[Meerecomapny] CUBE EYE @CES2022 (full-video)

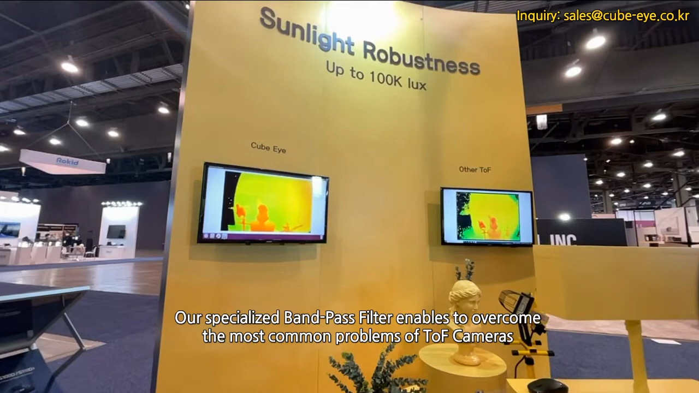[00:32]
we were able to overcome one of the common problems of TOF cameras,
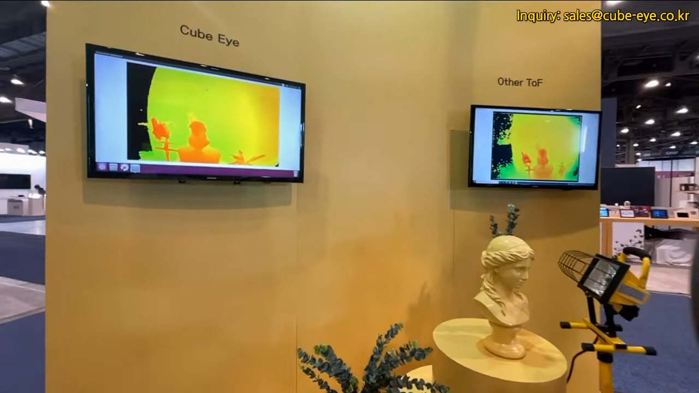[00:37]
in that in heavy sunlit environments,